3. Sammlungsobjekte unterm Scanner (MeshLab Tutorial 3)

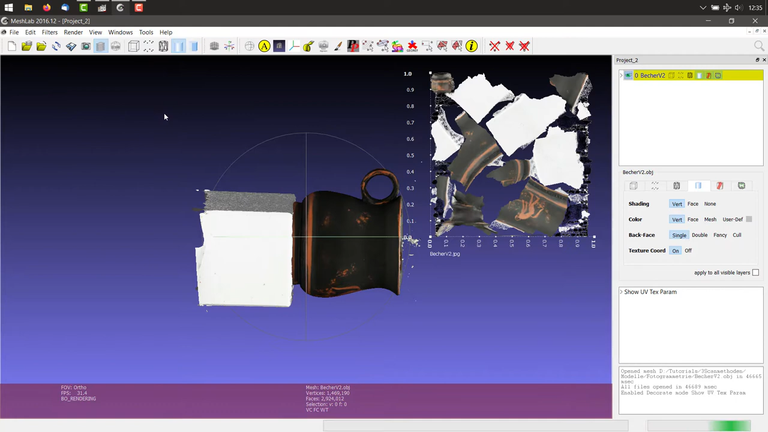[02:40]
Solche UV-Maps beschreiben die Koordinaten, mit denen die Textur auf der Geometrie liegt. Diese Map wird von dem Fotogrammetrie-Programm erstellt. Je nach Programm werden auch den Vertices-Farben zugeordnet, die dann zusätzlich zur Textur existieren. Das Modell ist noch nicht nachbearbeitet, weswegen wir bei den anderen Punkten überall Nein auswählen können. Nun fällt es an dem Modell zunächst auf, dass es falsch orientiert ist, noch Partikel im Raum schweben und der Sockel mitmodelliert wurde. Insgesamt hat das Modell mit diesem über 2 Millionen Faces.
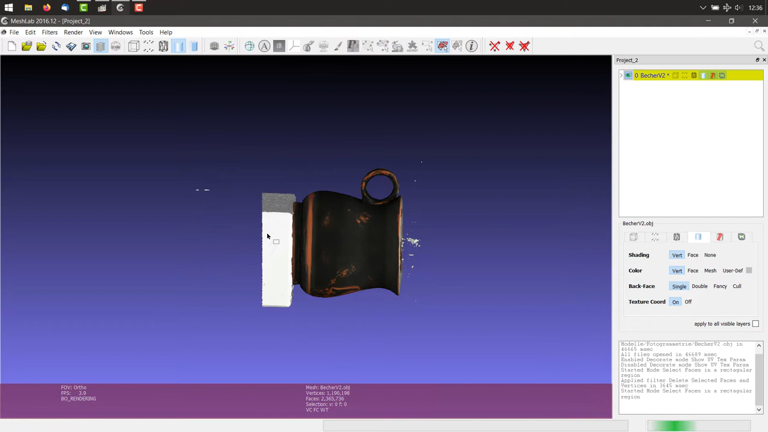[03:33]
Man klickt drauf und kann mit der linken Maustaste ein Rechteck, um den zu entfernen Bereich, ziehen. Mit dem ganz rechten der drei Symbole hier oben löscht man die ausgewählten Vertices und Faces. Möchte man seine Auswahl rückgängig machen, muss man das Rechteck einfach einmal ins Nichts ziehen und kann dann wieder eine neue Auswahl treffen. Hat man aus Versehen zu viel markiert, kann man mit Shift plus linker Maustaste einzelne Bereiche auch wieder deselektieren.
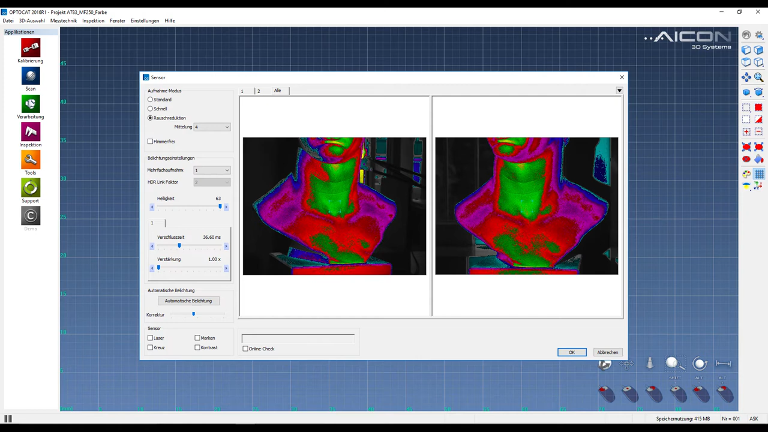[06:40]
Nehmen wir auf Farbinformationen auf, sind es drei Bildaufnahmen. Und hat das Objekt zusätzlich auch noch eine reflektierende Oberfläche, sind es, wie in diesem Fall, vier Bildaufnahmen, für die man jeweils die Verschlusszeiten dokumentieren muss.
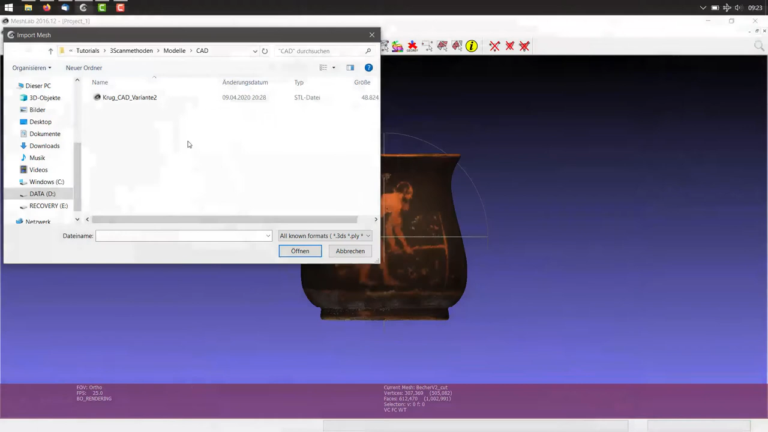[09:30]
Die Datei liegt im STL-Format vor und wenn man sie in das Programm lädt, sieht man, dass es in diesem Format keine Farbeninformationen gibt,
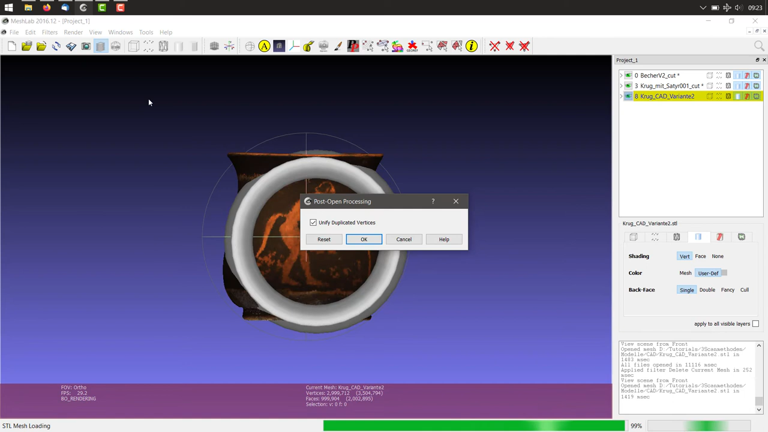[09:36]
man es aber ebenfalls verkleinern und rotieren muss. Jetzt, da alle drei Modelle ins Programm geladen und nachbearbeitet sind, kann man sie vergleichen. Möchte man dafür eines der Modelle ausblenden, kann man in der Projektübersicht auf das Augensymbol klicken.
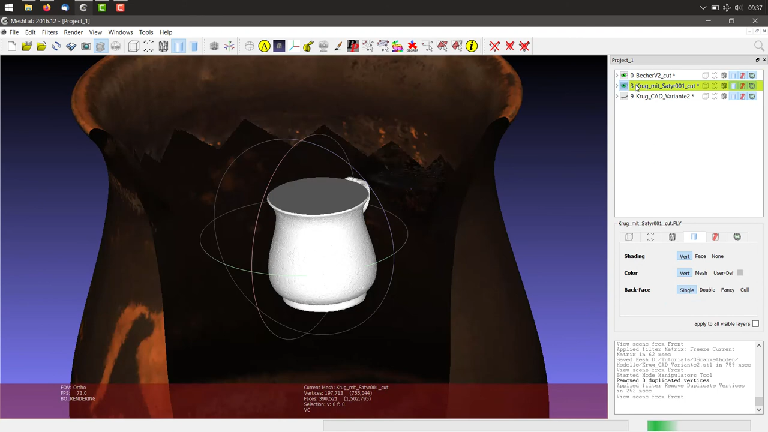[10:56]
Damit kann man an den Oberflächen sehen, dass auf dem fotogrammetrischen Modell und in noch besserer Qualität auf dem Weißlichtscan die Zeichnung auf dem Becher auch als Oberflächenstruktur erkennbar ist.